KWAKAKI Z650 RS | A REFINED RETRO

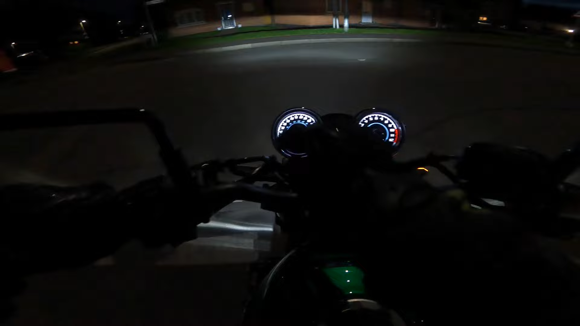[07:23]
You can see it's backlit, or it's just got a bulb in there that lights up other dials fantastically well there.
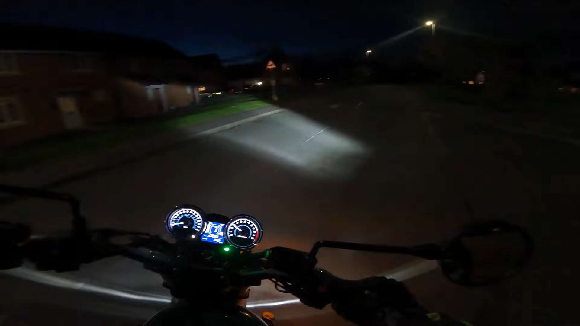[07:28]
So I thought I'd just take it for a little spin in the evening, just to show you how good the lightage is. Now, I can't see the moon.
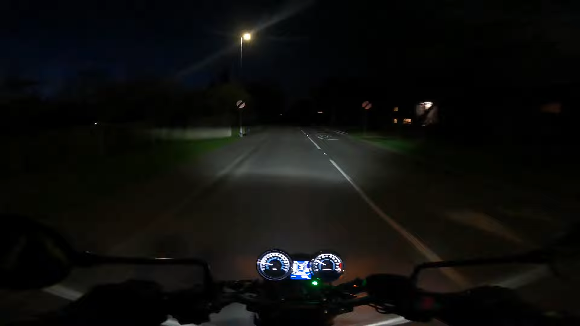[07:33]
I don't know how the GoPro works in the evening, but I think I'll put the settings on to try and show you the lightage. So I've got no street lighting now, so I'm going to put the high beam on. There you go, you can see it projects really well far ahead to give me an indication as to what's going on ahead of me. Take it off and on again. And you can see the gear select indicator, and obviously the fuel and the revs and mileage, etc. So it's the lighting's really good on this bike. So I've just stopped to put the indicators on.